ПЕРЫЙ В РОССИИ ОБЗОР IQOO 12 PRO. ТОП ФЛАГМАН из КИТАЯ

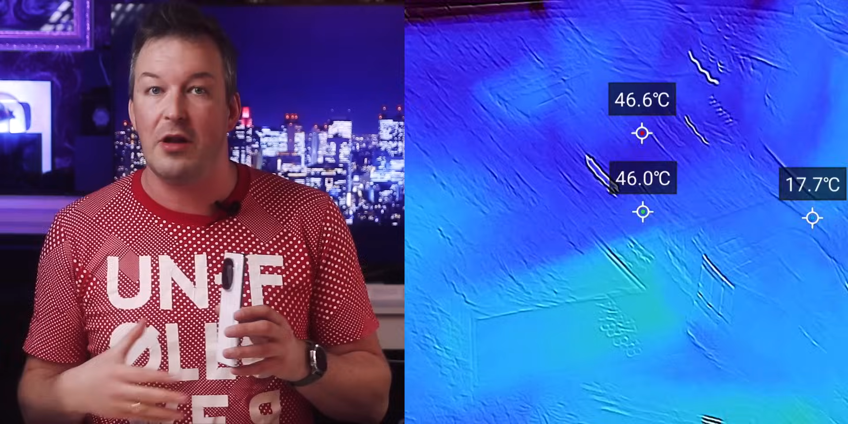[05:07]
Потому что смартфоны сделали очень большой скачок по сравнению с тем, что делал Snapdragon 8 Gen 2.
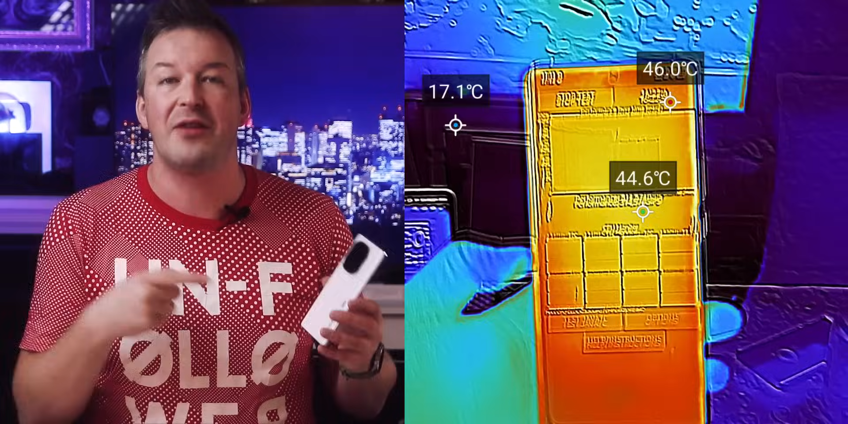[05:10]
On screen: spot 44.6°C, max 46.0°C, min 17.1°C
Я напомню, что там было порядка полутора миллионов баллов. Здесь прямо плюс пятьсот тысяч. Я не припомню, чтобы где-то был такой большой прирост, но вот он теперь существует. Поэтому они теперь мощные, но при этом они еще и греющиеся.
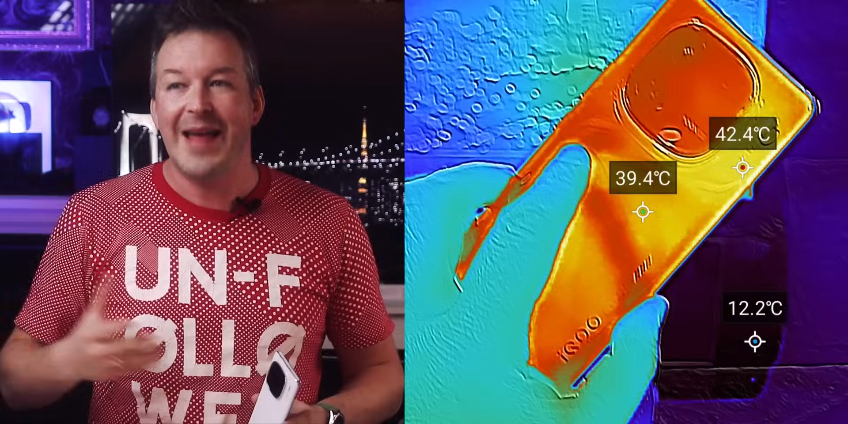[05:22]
On screen: spot 39.4°C, max 42.4°C, min 12.2°C
Так что хорошая производительность, мощность, это, конечно же, круто. Но температура может немножечко подубить смартфон.